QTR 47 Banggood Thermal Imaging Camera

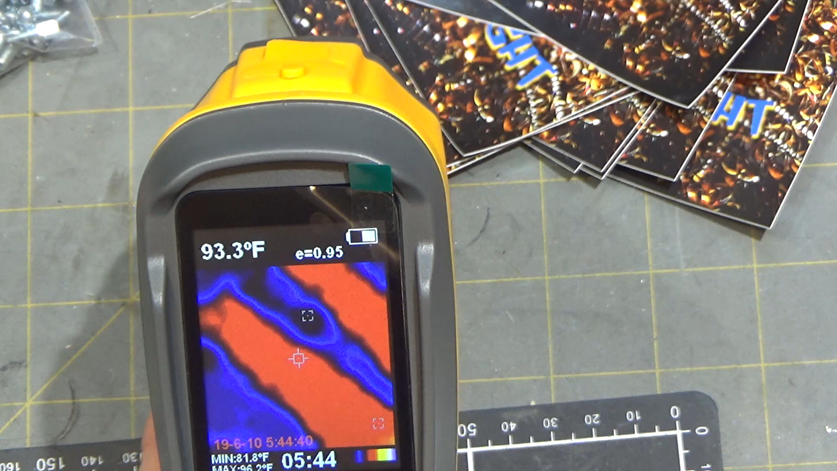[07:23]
On screen: spot 93.3°F
I'll shoot just to give you a perspective of what this camera looks like. All right so here's looking at some pictures. First is the backlight on the computer monitor. This is turned sideways.
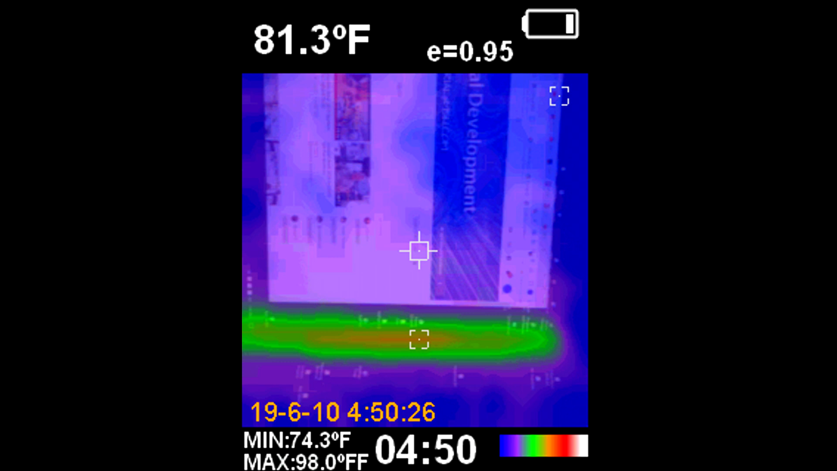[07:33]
On screen: spot 81.3°F, min 74.3°F
And you can see the backlight's on one side of the computer monitor only. And this is the gas stove in the kitchen. And the flame's up. And you can see a plume, a heat plume around it.
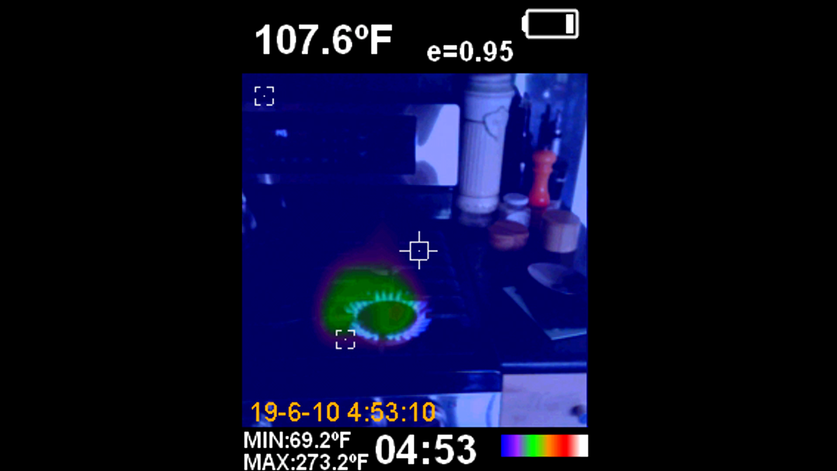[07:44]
On screen: spot 107.6°F, max 273.2°F, min 69.2°F
And then I put the kettle on top of that. And that this is all just within a minute or two.
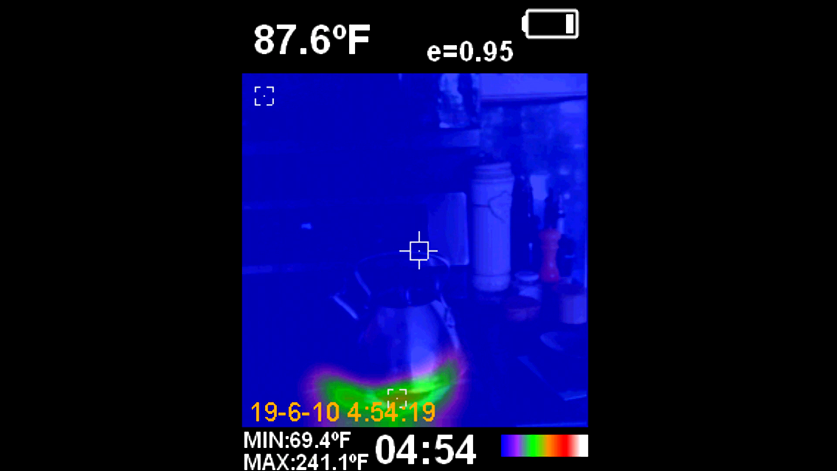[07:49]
On screen: spot 87.6°F, max 241.1°F, min 69.4°F
And you can see how quickly it heats up. Next up we have the motor on my variable frequency drive. And I'll have another shot of this later in complete dark. This is with the lights on.
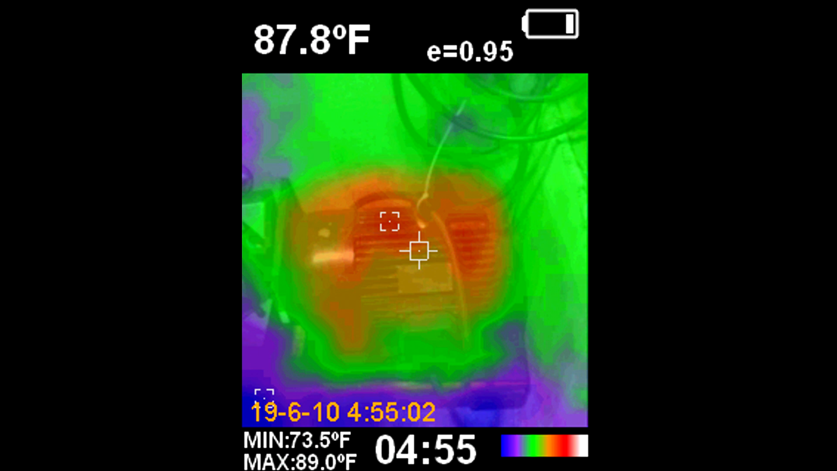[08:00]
On screen: spot 87.8°F, max 89.0°F, min 73.5°F
Uh so you can see the motor in the background. You can see it's much hotter than the surroundings. There's the variable frequency drive that's been on a while. And you can even see the wiring is slightly warmer in the surrounding as well. Which makes sense because it's been on a while.
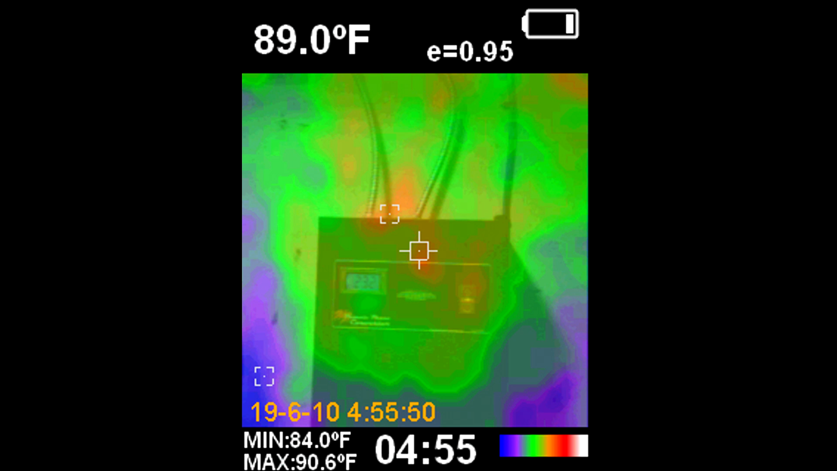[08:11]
On screen: spot 89.0°F, max 90.6°F, min 84.0°F
Uh this is looking up at the rafters with the lights on.
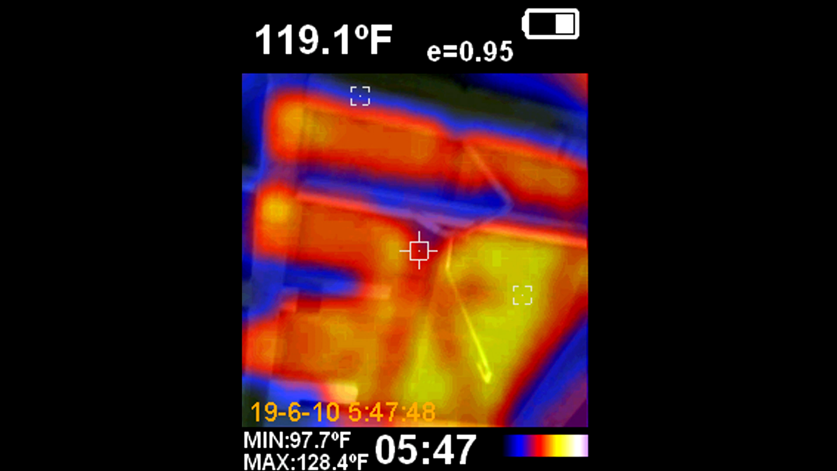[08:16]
On screen: spot 119.1°F, max 128.4°F, min 97.7°F
Uh the sun is beating on the side of the house and there's no insulation. So you can see the heat shining through. But the wood beams in between it.
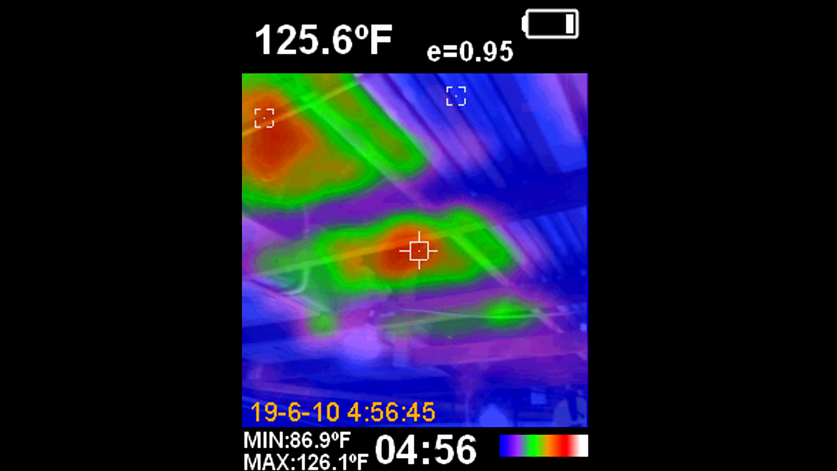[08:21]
On screen: spot 125.6°F, max 126.1°F, min 86.9°F
Also another angle of the same thing. And you can see the lack of insulation really does stand out. Uh next up is outside and looking at the ground in the sunlight.
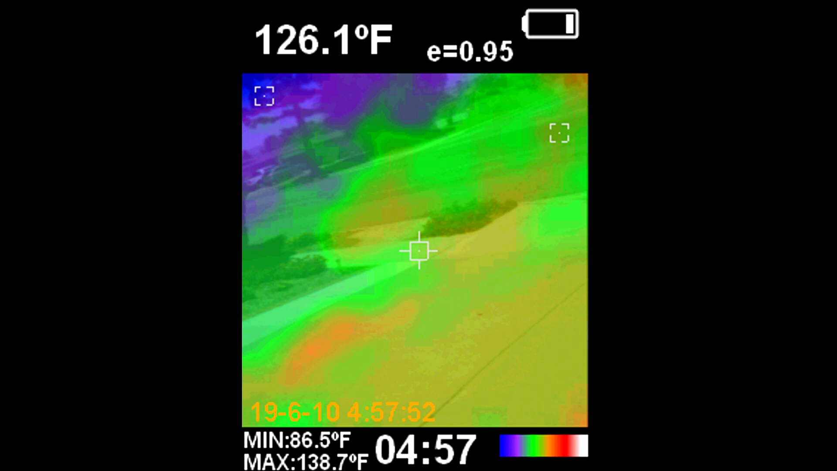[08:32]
On screen: spot 126.1°F, max 138.7°F, min 86.5°F
And it's 126 degrees in the center of the screen there on the white pavement. And here's a shot of the cars. And you can see the red blobs over the cars.
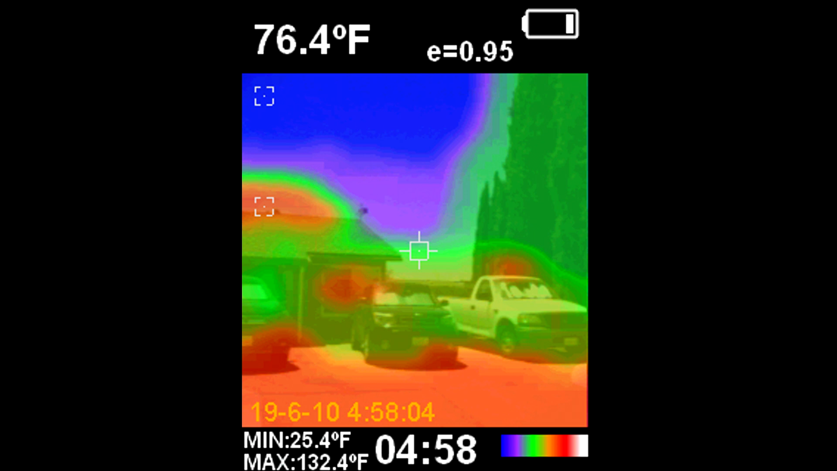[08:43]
On screen: spot 76.4°F, max 132.4°F, min 25.4°F
That's the reflective windshield reflectors reflecting infrared out of the car. You can also see that the black car is hotter than the white. That it's somewhat redder than the white is. Which is green.
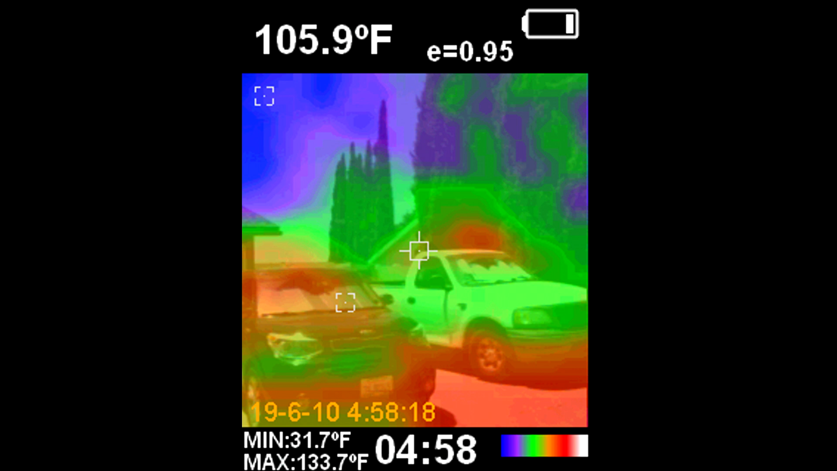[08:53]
On screen: spot 105.9°F, max 133.7°F, min 31.7°F
And on this last shot you'll be able to see that the plant matter is much cooler than the surroundings. Which is typical because water is evaporating off the leaves. And so it keeps them cooler.
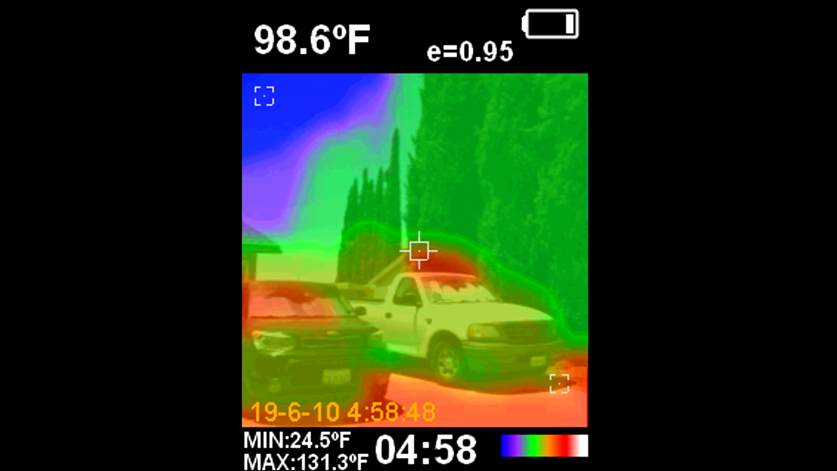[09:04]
On screen: spot 98.6°F, max 131.3°F, min 24.5°F
Next up is just the light reflecting from my LED lamp that shines over the lathe.
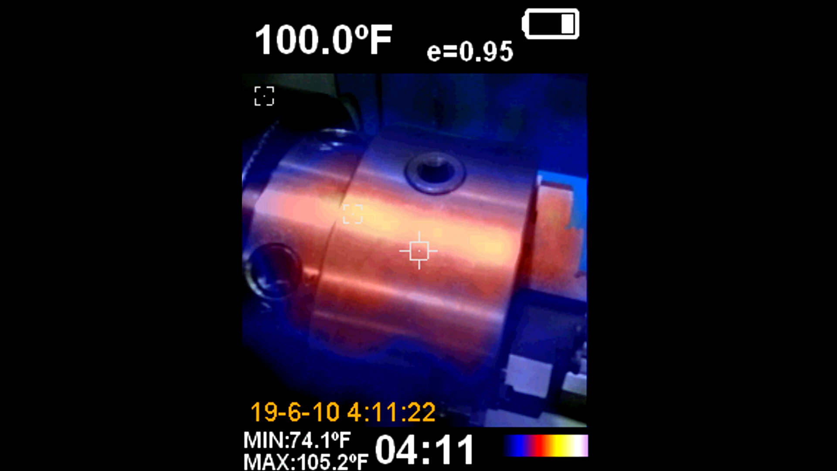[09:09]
And that's light reflecting off the lathe chuck. And then we're going to do some work on the lathe. And here is light again reflecting off the workpiece before we start. And then I recal.
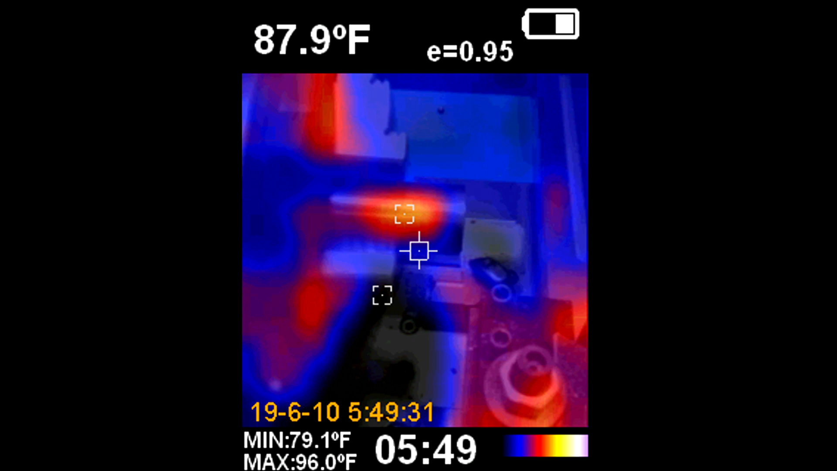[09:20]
And here's the workpiece just starting to be turned or just before it gets turned. And it's just slightly warmer than the ambient. That's after facing.
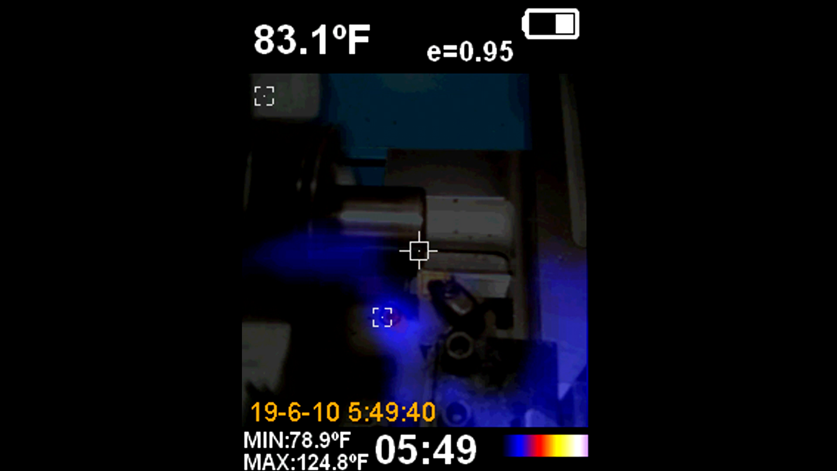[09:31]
On screen: spot 83.1°F, max 124.8°F, min 78.9°F
And then we're turning right now. The operation is going forth.
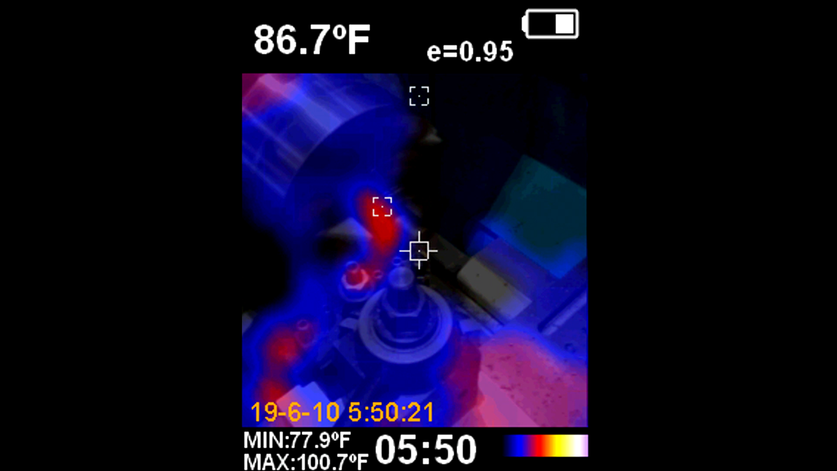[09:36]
On screen: spot 86.7°F, max 100.7°F, min 77.9°F
And there's chips on the ground or in the bin. And you can see them.